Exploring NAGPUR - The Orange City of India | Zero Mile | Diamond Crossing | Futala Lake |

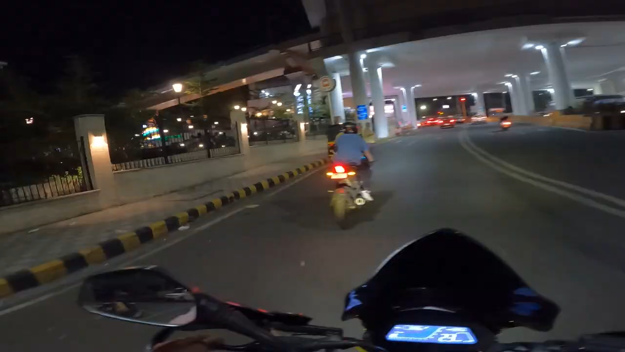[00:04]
Oh, brother, this is also a lot of fun And this is Zero Mile
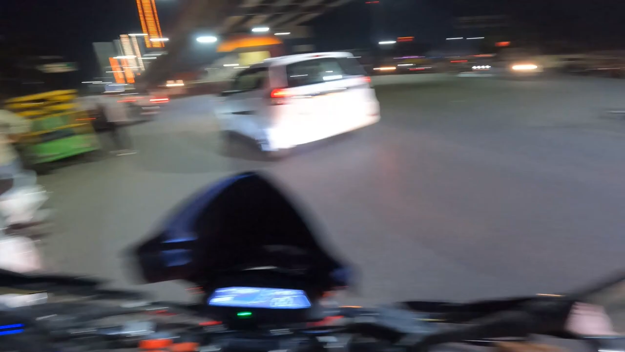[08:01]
this is the station in Nagpur this is the station in Nagpur right side this bridge is made right